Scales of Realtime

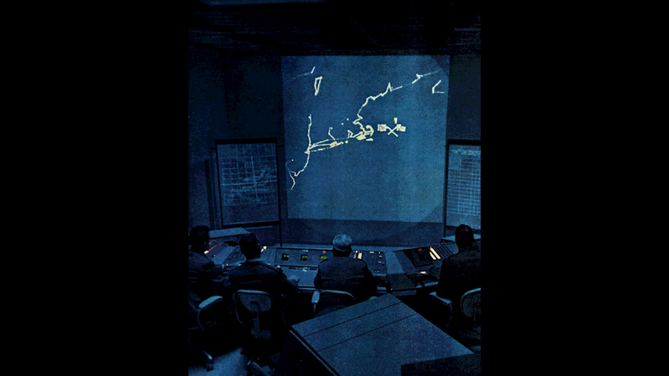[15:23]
So this is the reason, in order to produce this real-time image of the North American airspace for purposes of, you know, monitoring possible Soviet intrusions into America, the electronic computer was invented.